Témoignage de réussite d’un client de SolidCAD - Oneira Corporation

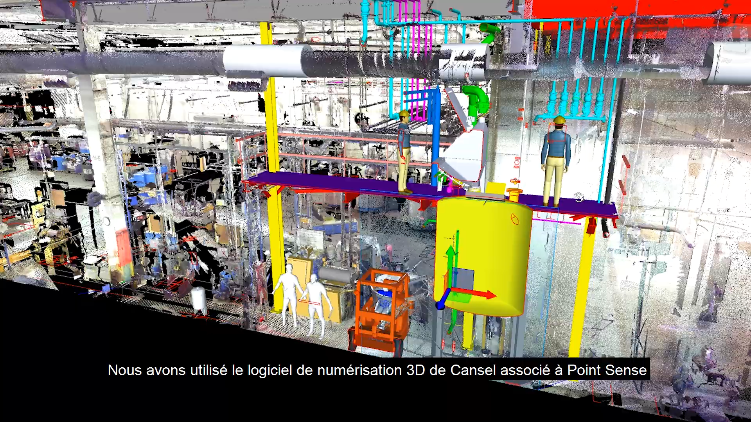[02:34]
we've used Cancel's 3D scanning software combined
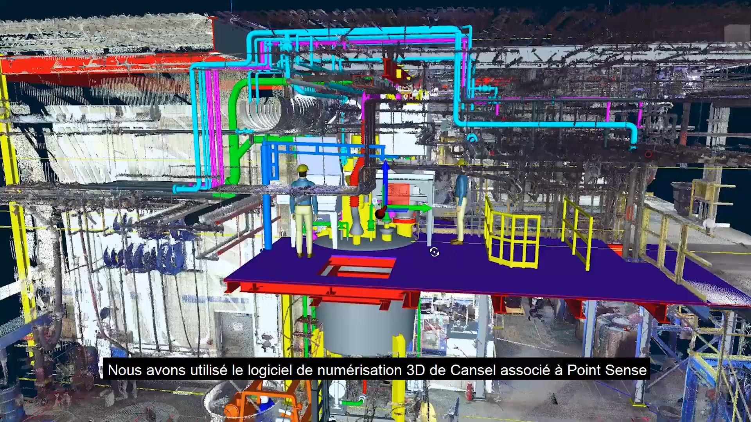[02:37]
with PointSense and
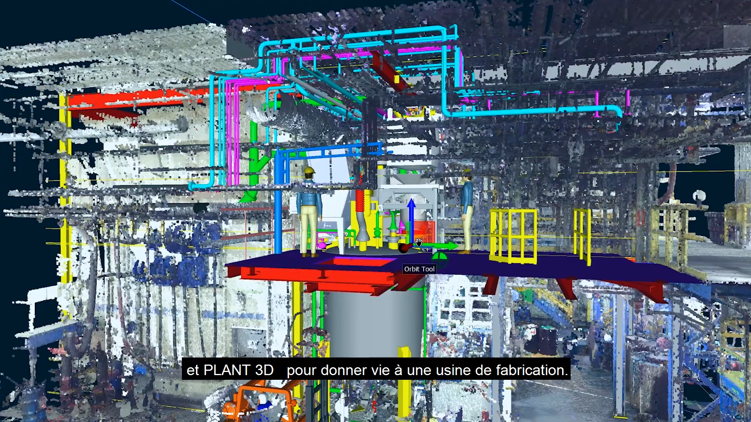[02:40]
Plant3D to bring a working manufacturing plant to life.